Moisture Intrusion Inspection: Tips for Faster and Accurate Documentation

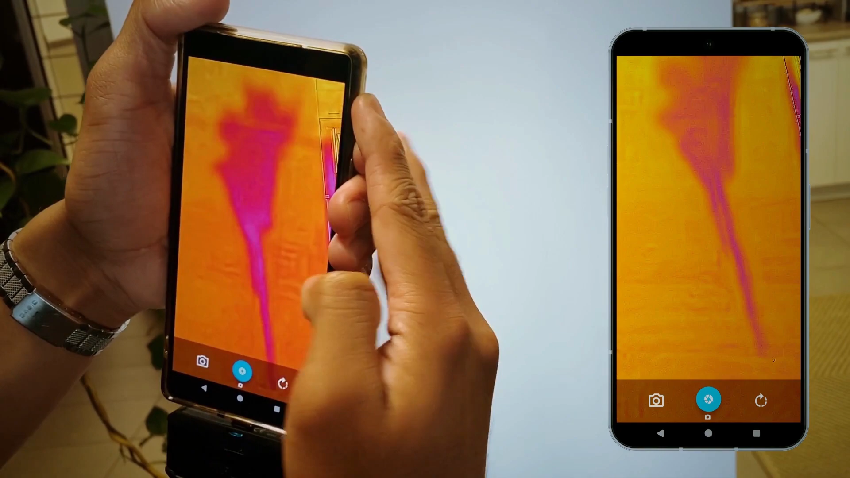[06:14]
it easier to detect hidden moisture issues for example if there is moisture
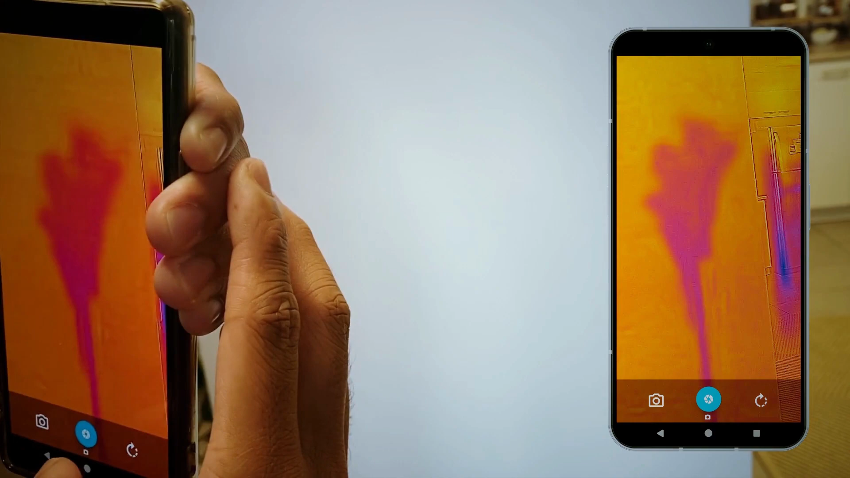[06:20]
behind a wall the temperature in that area may be different than the surrounding areas overall infrared thermography is a great tool in your arsenal for detecting moisture intrusion on site